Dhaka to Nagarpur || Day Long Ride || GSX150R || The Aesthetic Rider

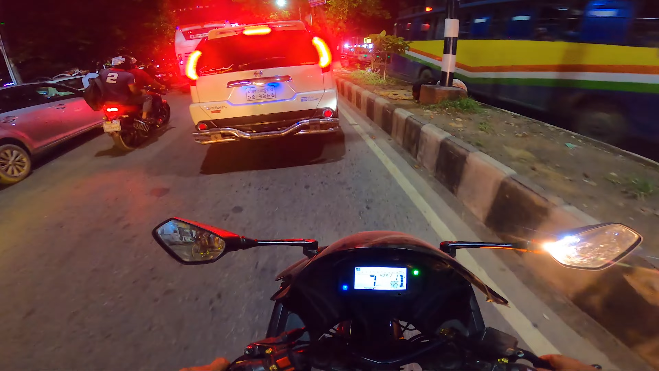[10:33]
একের পাশে এখন নাগরপুরের দিকে যাচ্ছি আর কি হোম টাউন অলরেডি সময় এখন রাত 9:30 থেকে 10টা এর মাঝামাঝি
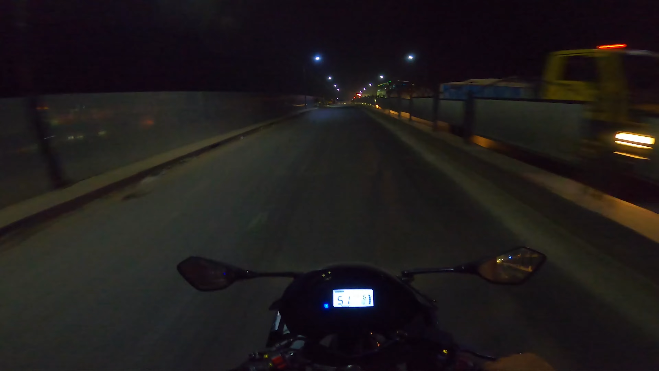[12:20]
রং রোড দিয়ে সব ঢুকতেছে ওই পাশে তো মারাত্মক জ্যাম পড়ছে
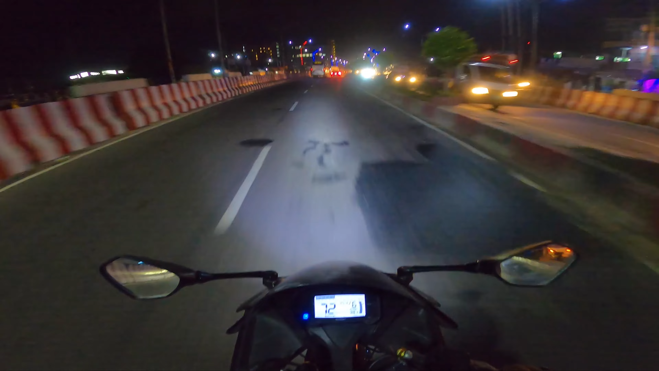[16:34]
এই যে এই যে দৌড়াইতেছে এইখানে দৌড়ায় এইসব জায়গায় প্রচুর অ্যাক্সিডেন্ট হয়